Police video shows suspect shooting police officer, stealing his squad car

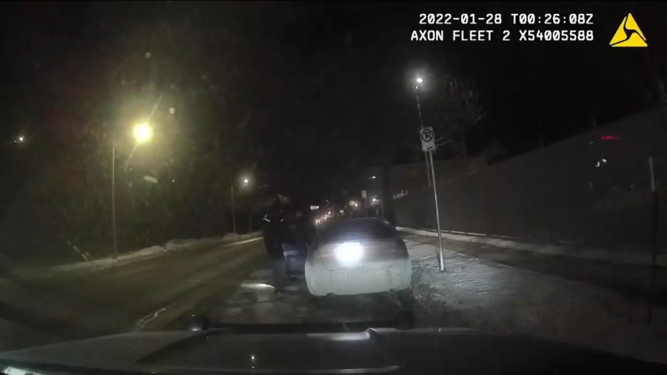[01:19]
The video cuts to a shot of both Officer Davis and the suspect standing in the road. Milwaukee Police say the suspect attempted to run, and Officer Davis tried to stop him by grabbing his arm.
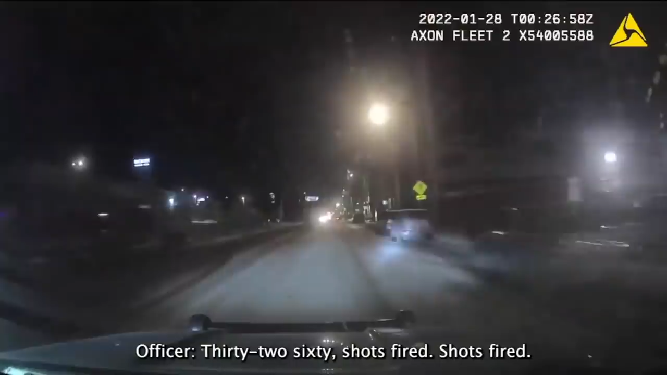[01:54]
Meanwhile, Rodthong hops in Davis' squad and takes off. Dash camera video from inside the patrol vehicle Rodthong stole shows him speeding and running red lights. Officer Davis can also be heard inside his stolen squad car radioing for help.